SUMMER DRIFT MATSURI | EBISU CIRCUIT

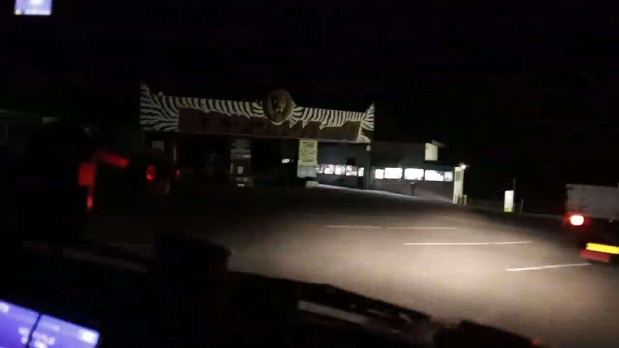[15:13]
Currently nighttime and I'm just arriving back at the track after taking a little break and refreshing at the hotel and enjoying the onsen and dinner and whatnot.